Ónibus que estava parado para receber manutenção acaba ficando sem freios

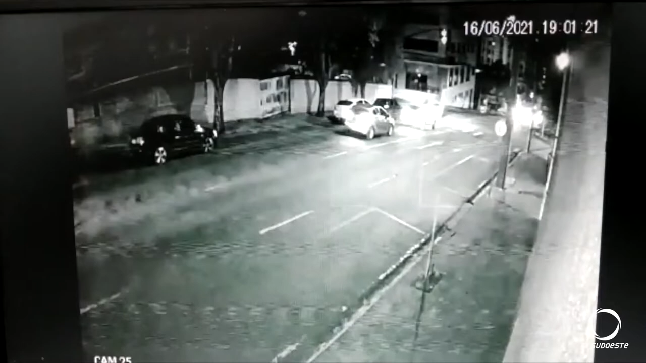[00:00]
Estas imagens flagradas por câmeras de monitoramento mostram o exato momento em que um ônibus já sem controle desce pela rua Itacolomi,